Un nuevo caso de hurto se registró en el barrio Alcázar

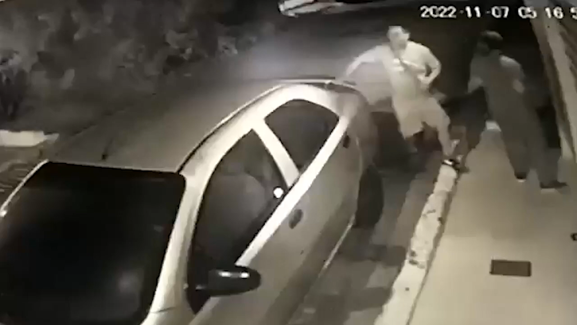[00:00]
Nuevamente en video de cámara de seguridad quedó registrado un hecho de inseguridad en el distrito de Barranca Bermeja. Los hechos ocurrieron en el barrio Alcázar por la carrera 37 cuando dos sujetos llegaron en una motocicleta y amenazaron con arma de fuego a dos personas que se encontraban frente a una vivienda del sector.